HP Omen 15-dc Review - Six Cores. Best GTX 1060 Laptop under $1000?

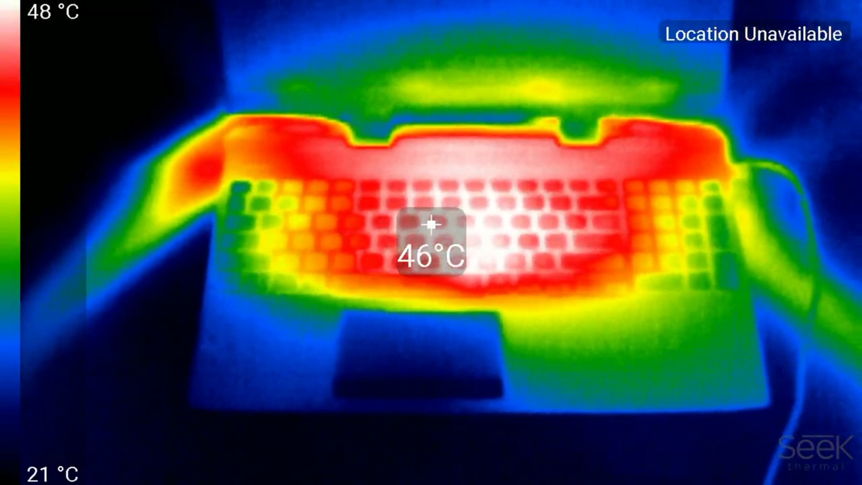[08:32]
On screen: spot 46°C, scale top 48°C, scale bottom 21°C
Above the keyboard is in the mid 40s but does get quite hot in the center of the keyboard both the AWST keys and the palm rests remaining nice and cool.
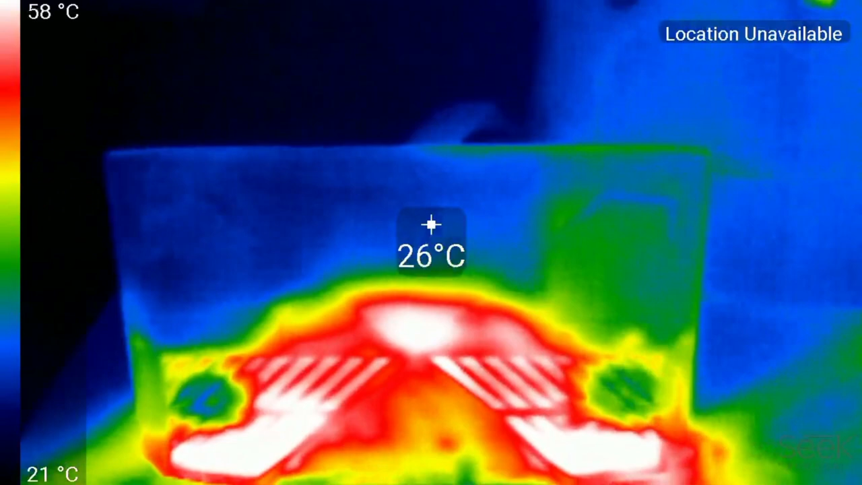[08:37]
On screen: spot 26°C, scale top 58°C, scale bottom 21°C
Underneath you can see how warm it is over those air intakes so I wouldn't recommend gaming on your lap and risk blocking those vents.
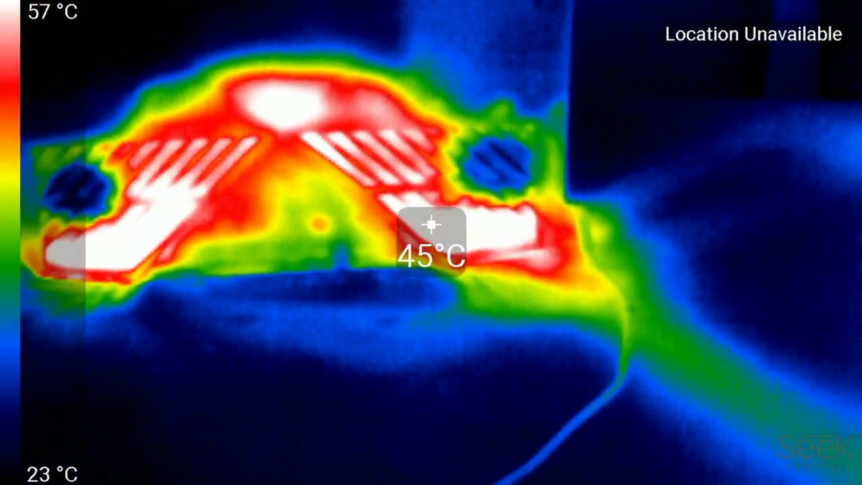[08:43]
On screen: spot 45°C, scale top 57°C, scale bottom 23°C
And looking around the back you can see how
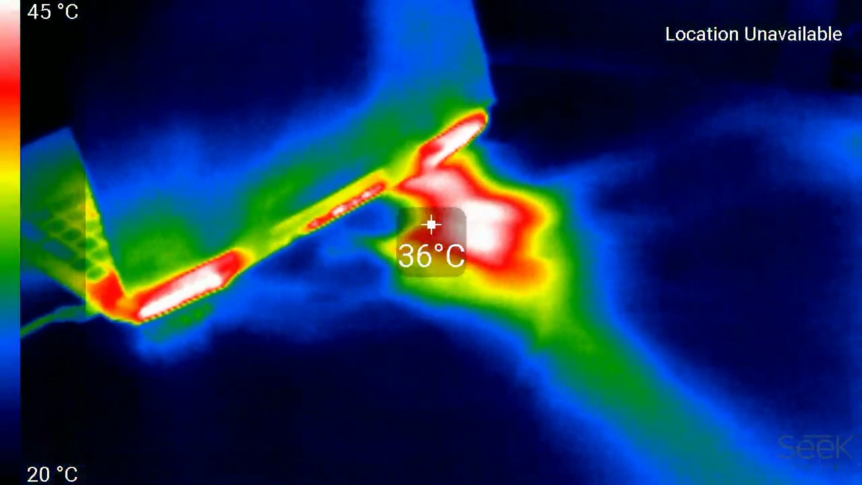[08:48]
On screen: spot 36°C, scale top 45°C, scale bottom 20°C
much heat comes from that 6 core CPU.